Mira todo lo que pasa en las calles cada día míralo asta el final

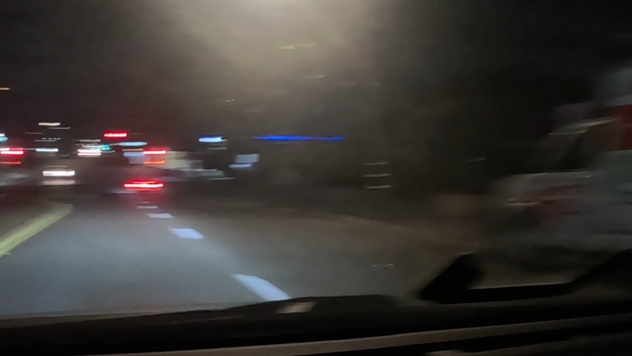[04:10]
Esa troca ahí tienen detenido a la persona que la llevaba.
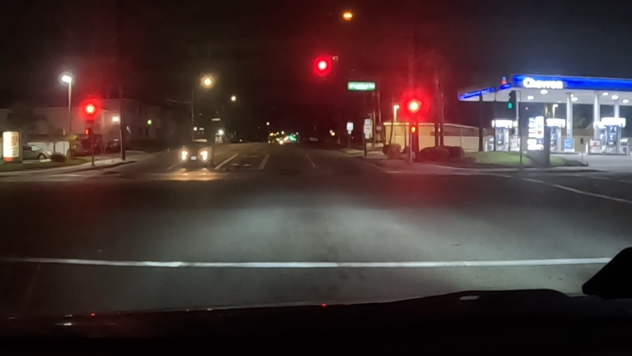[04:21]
A lo mejor anda tomado, lo bueno que lo que brincó la acera y el paredón de la casa quedó montado arriba nomás, porque si no hubiera tenido ese, no hubiera pegado en la acera y en el paredón de la casa, de la orilla ahí, es capaz que sí se le hubiera metido a la casa de ese carro.
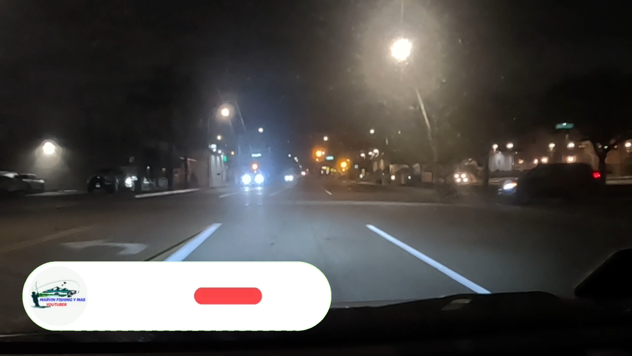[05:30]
Nomás invoqué ahí la subida, pues noté las sirenas y prendí rápido la cámara para grabar un pedazo siquiera.
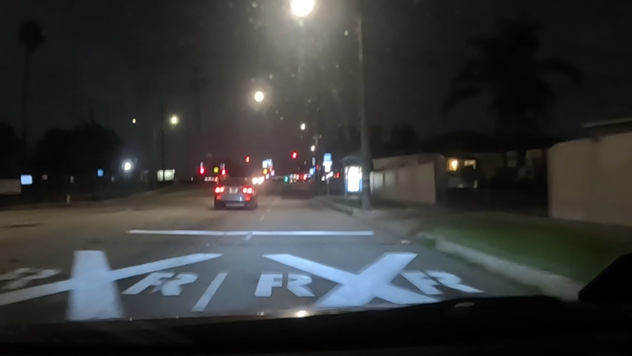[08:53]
Qué es lo que va a pasar, el tren, el metro, o nomás se activó por activarse, porque eso suele suceder por aquí.